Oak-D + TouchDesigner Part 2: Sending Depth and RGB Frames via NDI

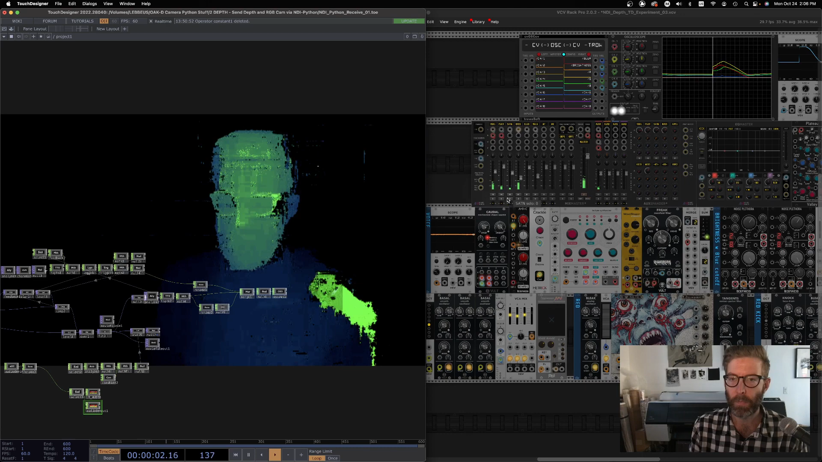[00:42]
Okay, so let's take a look at how we're doing all this. I'll just pause that for a second and let's bring that down. Okay. Okay, so part one. At the end, we were able to run the examples.
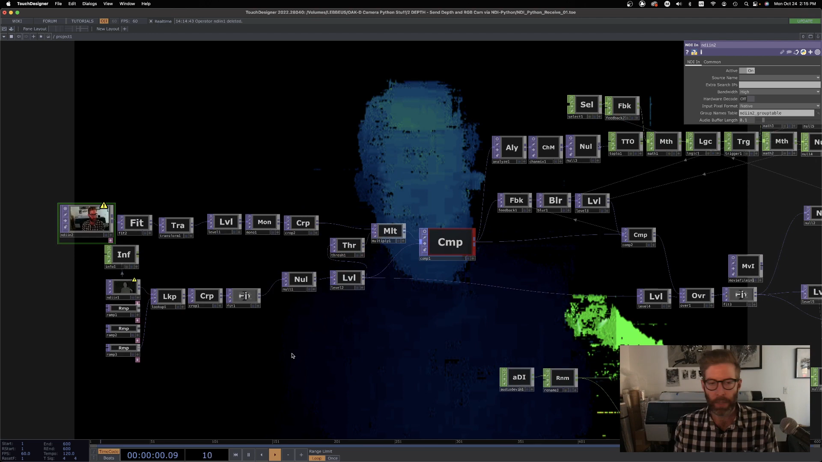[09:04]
So let's see what, what scripts did we have to kind of combine here? So we're looking at a few different ones.
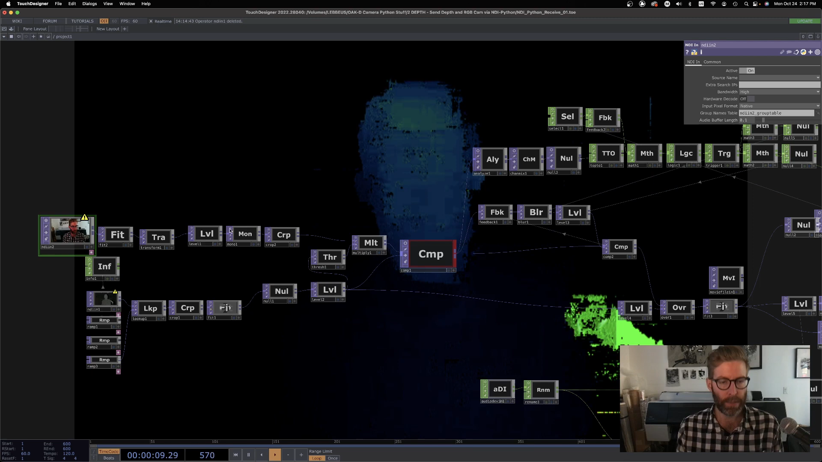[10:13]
So let's take a look. So from the various examples, so stereo depth video is here, send capture, RGB depth aligned.
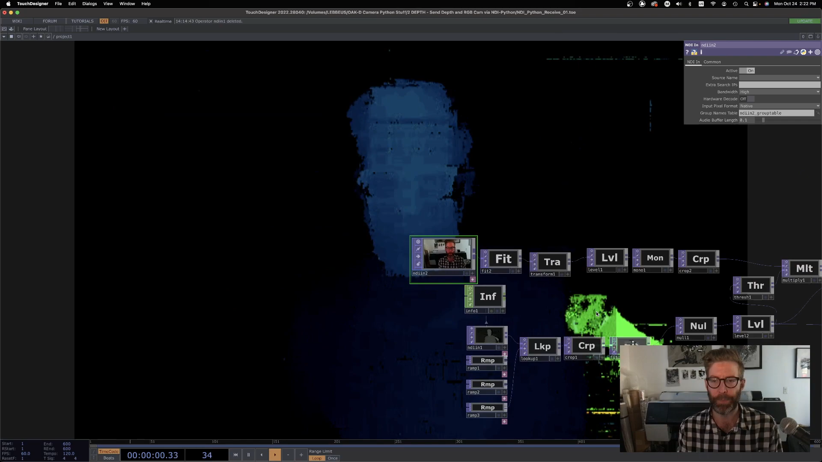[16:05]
That's all that's going in. And I, I turned off VCV for now, just so it's not too annoying.
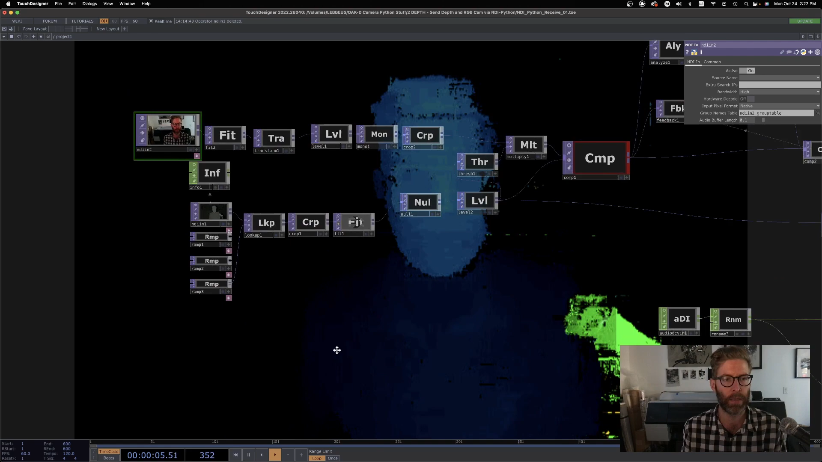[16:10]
And it's working beautifully. So let's click this NDI in and you can see this one is called NDI Python disk,
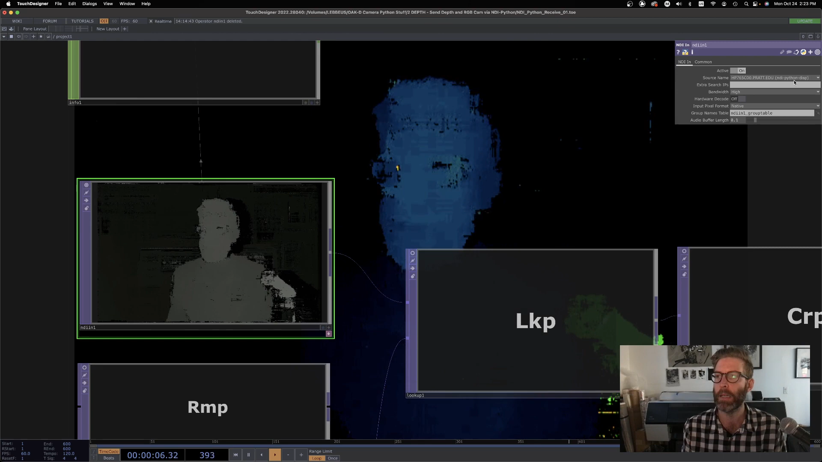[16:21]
according to what we named it in the initialization. This one is called NDI Python RGB.
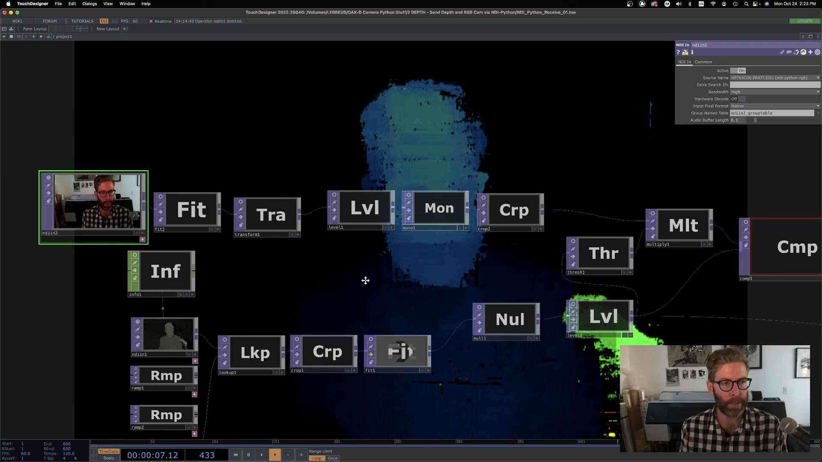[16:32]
So, um, you could create an arbitrary number of NDI streams from the, your, your Python file here, whatever's being generated by the OCD camera,
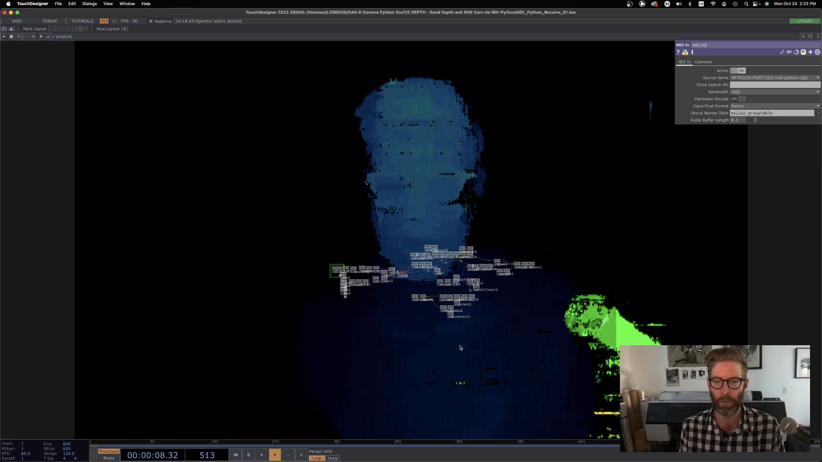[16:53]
Um, and then for the VCV situation, um, this, you know, it's not, not anything too difficult.
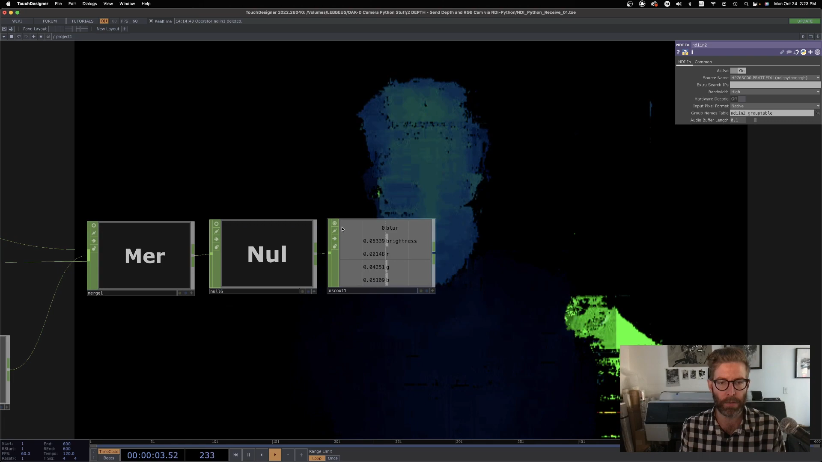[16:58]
I'm just getting RGB and brightness